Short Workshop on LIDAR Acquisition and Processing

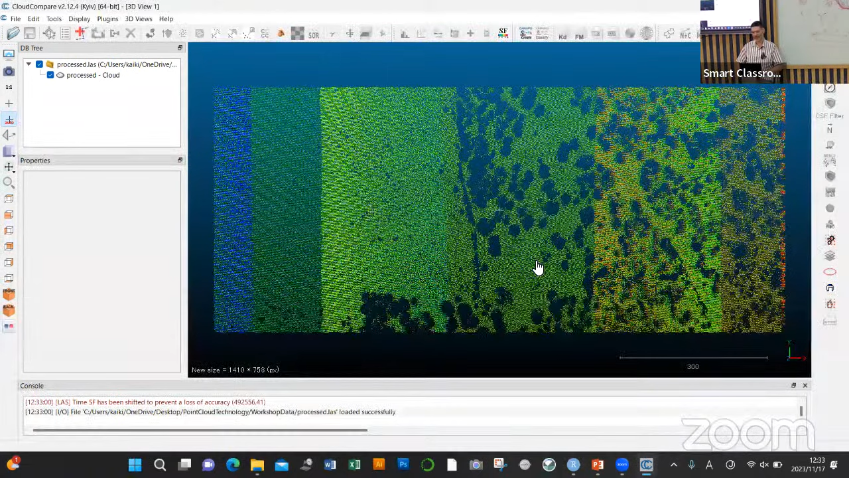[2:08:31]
Okay, so that's the problem, Mr. Problem that we had. So you can do a few things when you have this. You can go for process cloud.
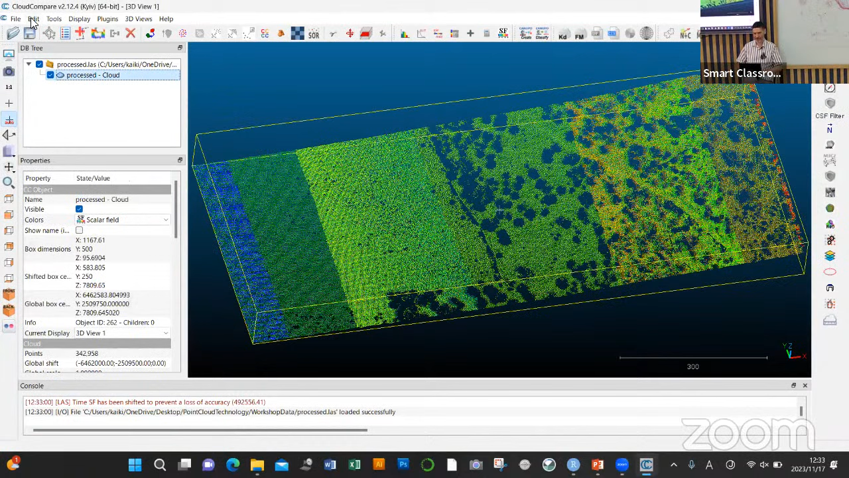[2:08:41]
You can go to edit, mesh, and you can fit. Is it this? No, hold on. There's something else. How do you change it? You have two tools. I forgot, Lupa. There is something in between. Zendaya. When you get old, mesh de l'année? Okay, mesh de l'année. Yeah, that's correct.
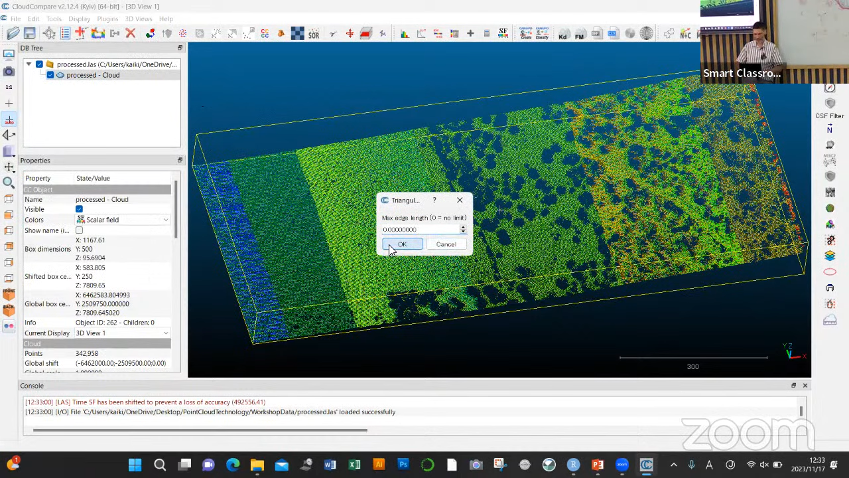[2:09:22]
Okay, I thought I forgot something. So you go to edit, you create a mesh from your point cloud. So it mesh your data, okay? So it's like kriging in some ways. And once you have done that, now you have a mesh.
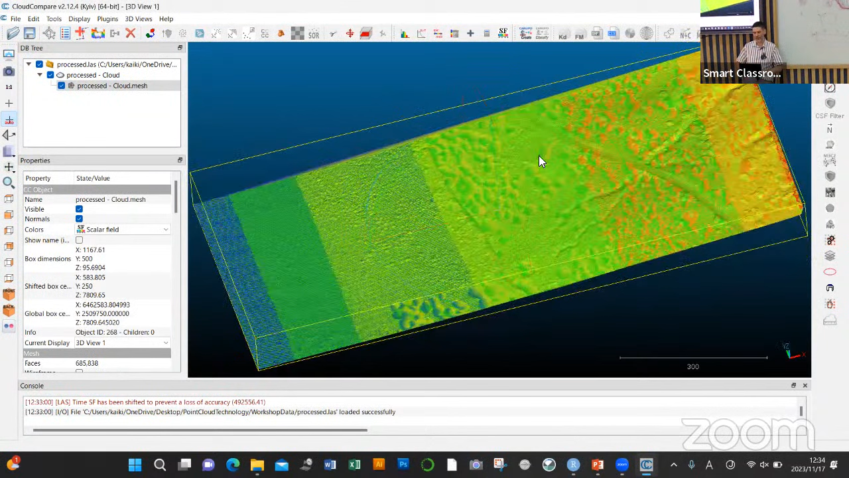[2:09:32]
But what you want to do is to get points from that mesh. So we're going to, let me check, I forgot. We go to point sampling on mesh.
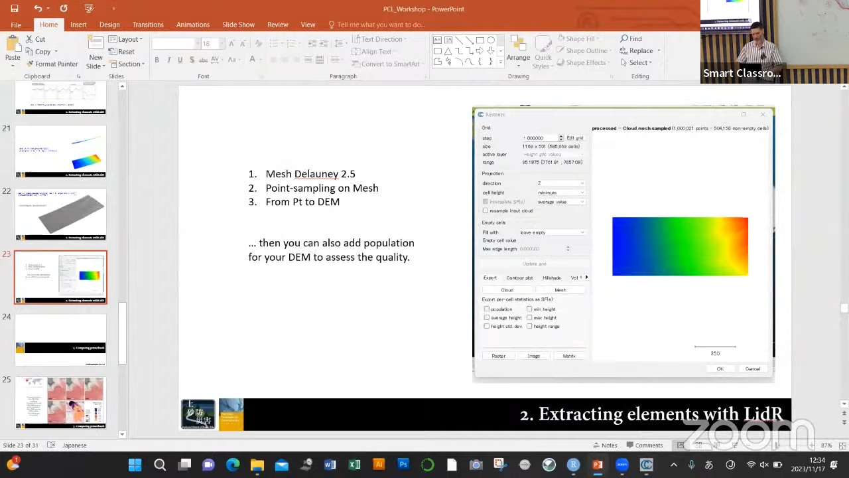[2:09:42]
Oh, it's here. Yeah, there is this now blue icon that we didn't have before.
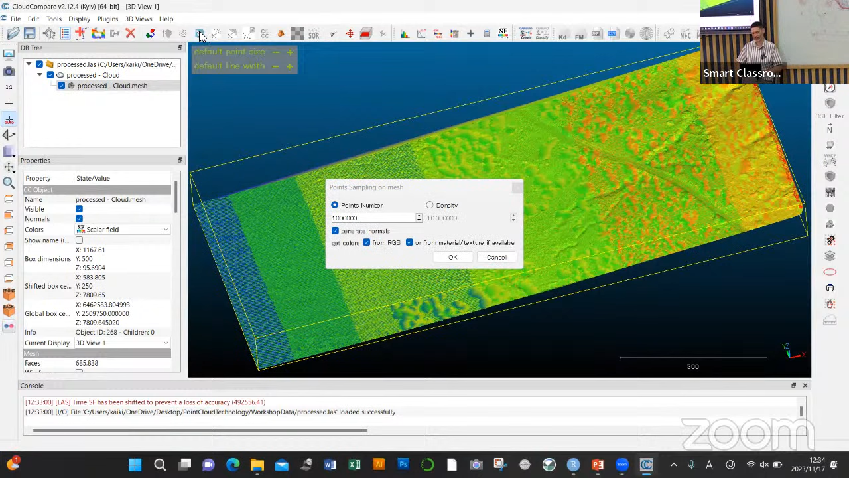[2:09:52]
You click on it, and it's going to sample point on the mesh. Okay. And now what you have is a point cloud that was interpolated also on the mesh, so you don't have holes anymore. And once you have this, then you can go into this button here, the convert button.
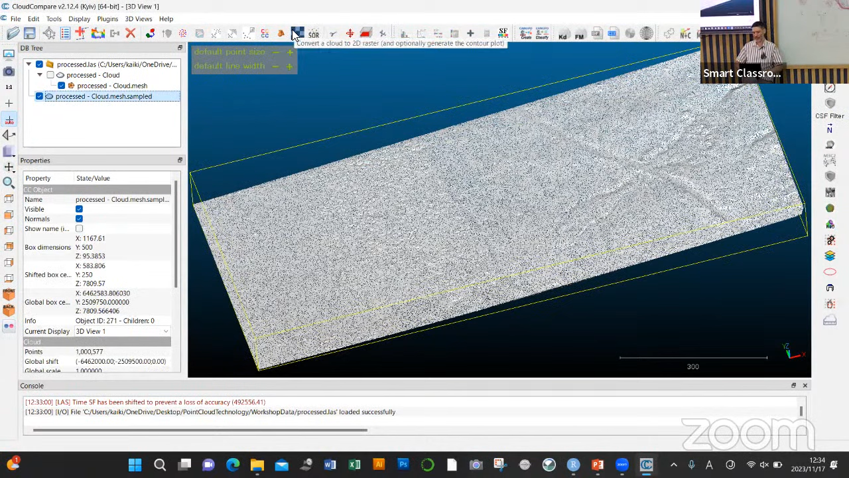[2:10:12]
We can put it like a resolution 1 meter, direction Z. We're going to upgrade the grid.
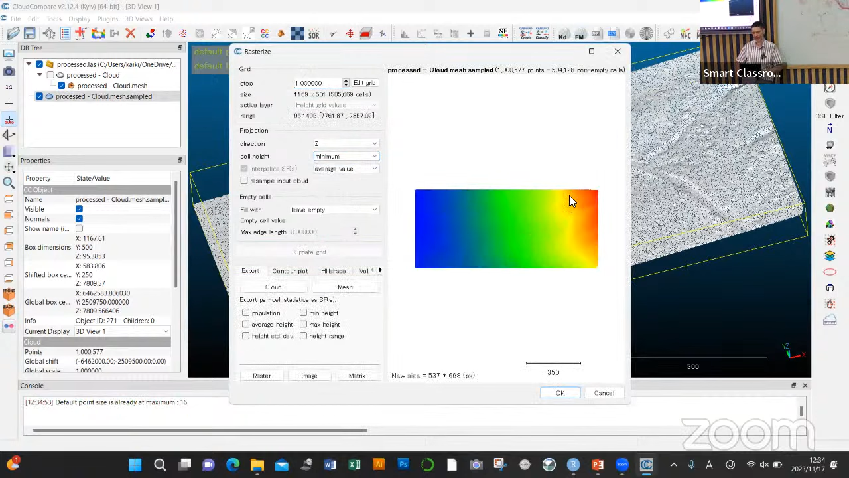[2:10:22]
You have a DEM.
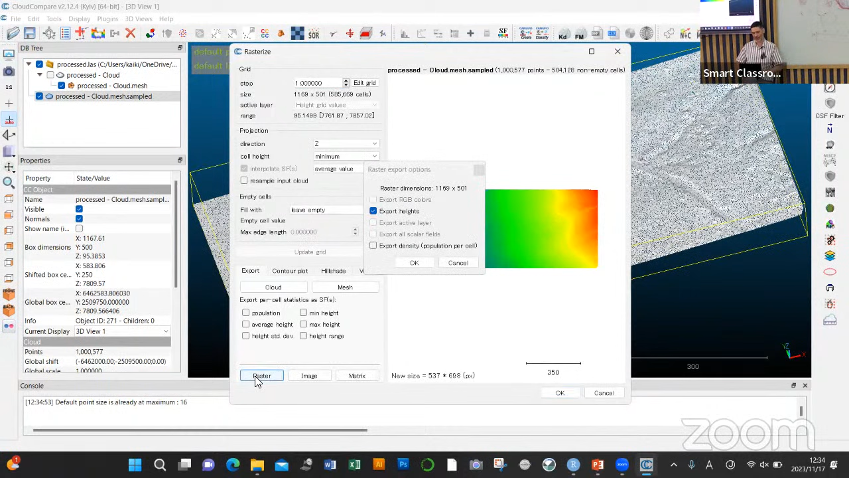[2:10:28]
And what you can do is you can go for raster, export height. Okay.
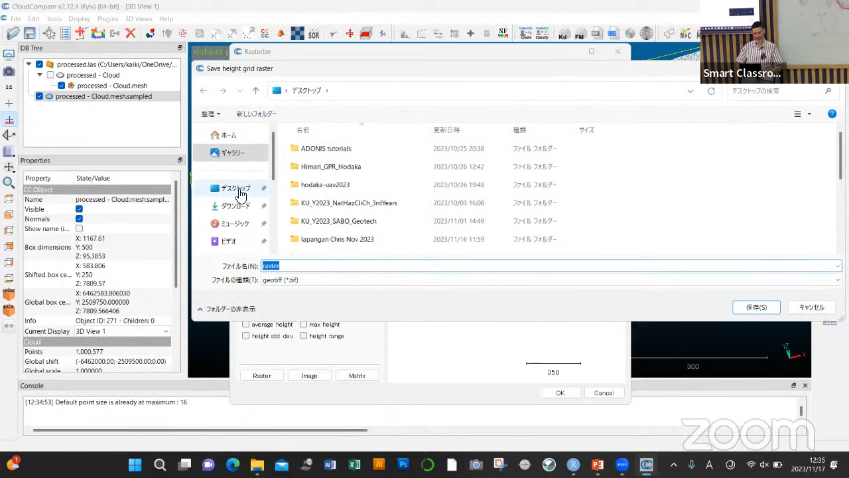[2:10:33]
And if you go to desktop, point cloud technology, workshop data, raster, save.
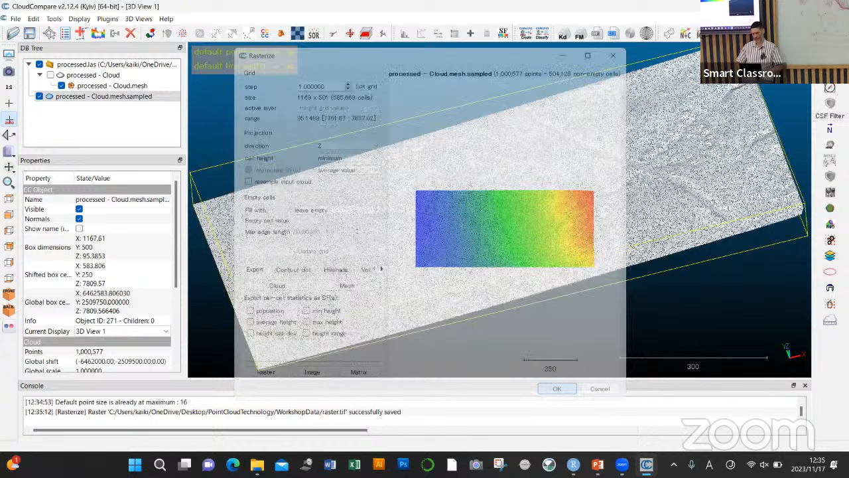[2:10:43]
Okay, if I was to go to QGIS, yeah, open QGIS,
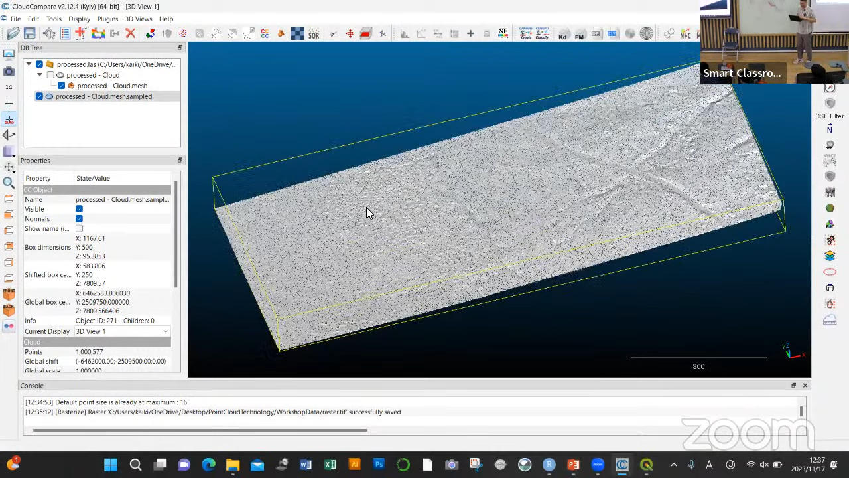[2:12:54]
So what I want to export is maybe this one.
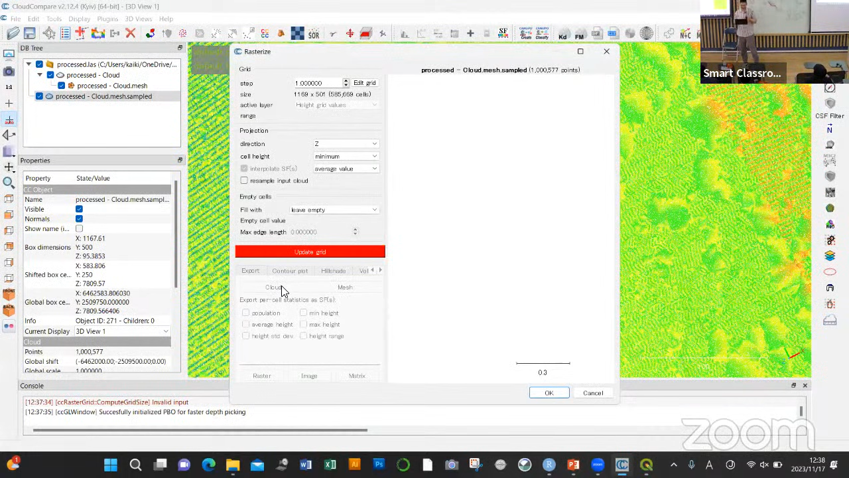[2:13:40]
and you go back to your process point, hold on a second, process point cloud, there is something important you can do.
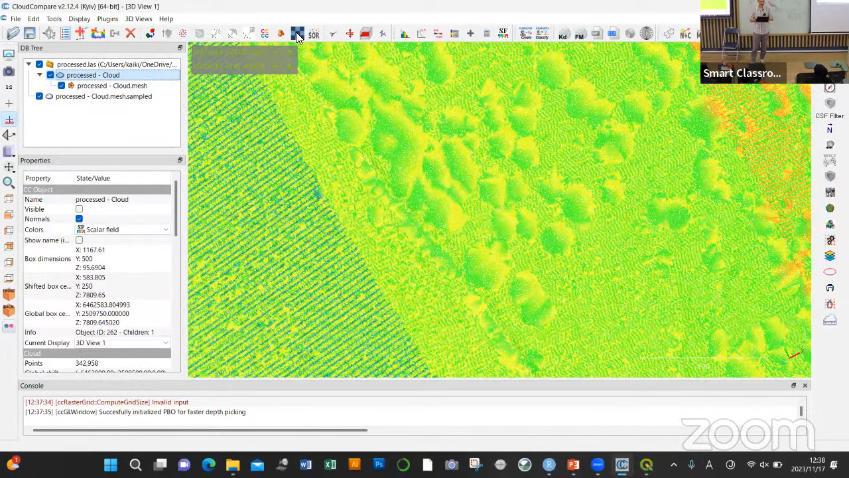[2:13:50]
You see here, you have the population, average height, 8 standard deviation. If you do that, and let's say we have a 2 meters update, it's going to save for each element of your DEM in the grid how many points you have for each cell.
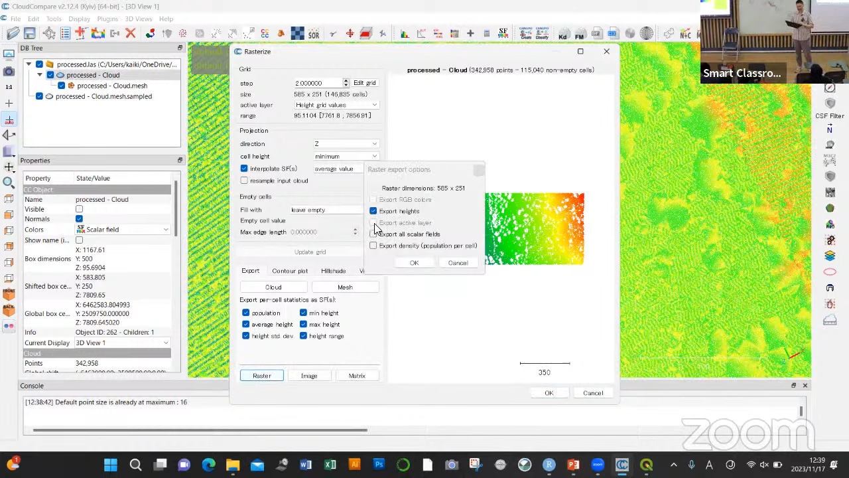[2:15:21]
and in other places you have 10 meters range? That is going to be different, even at a 1 meter scale. So doing this, you just go for raster again, and when you export it, you export all scalar fit. You can also export the density. Go for OK.
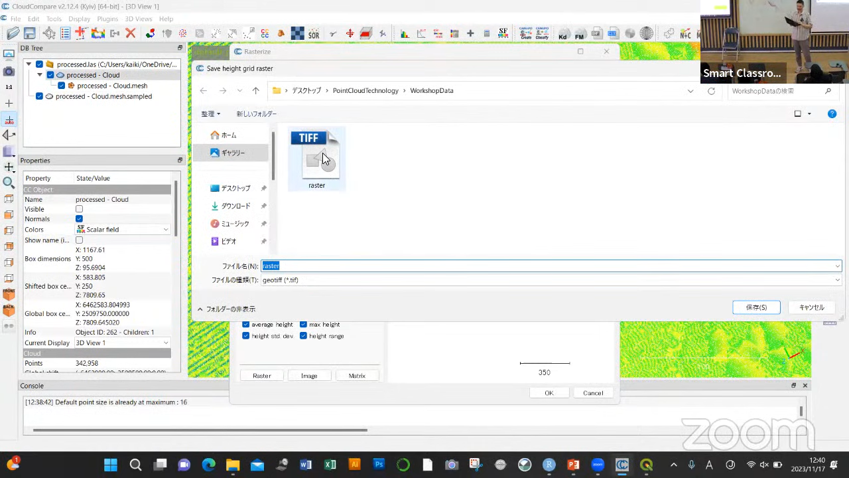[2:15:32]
We're going to collect raster 2. And when you go to QGIS, if I open it,
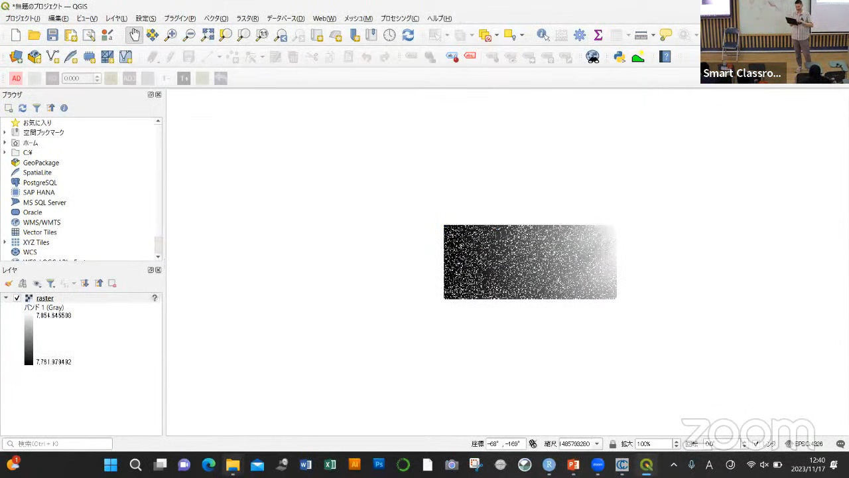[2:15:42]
open raster 2. On raster 2, you see I have different type of data.